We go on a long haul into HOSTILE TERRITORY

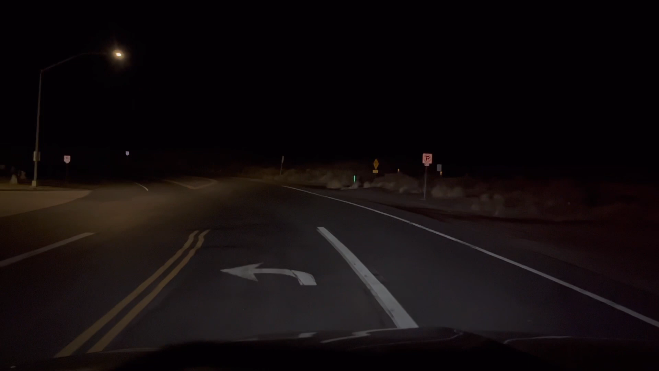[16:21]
24-7 receiver. I'm going to have to confirm that before I go whip it in there. Look at this place.
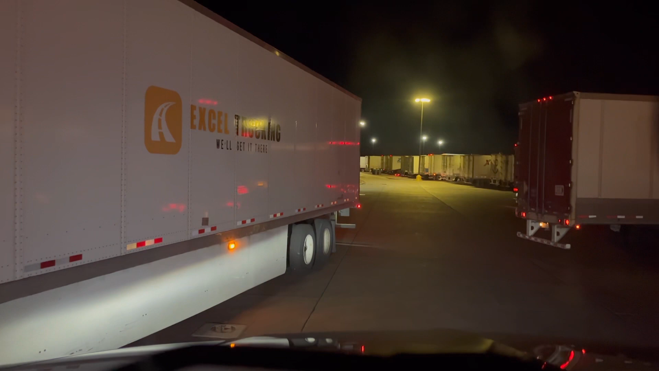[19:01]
doing it. You're just fucking truck, dude. Holy shit. Some people, man, should not have a CDL. Absolutely should not. This place is jammed up.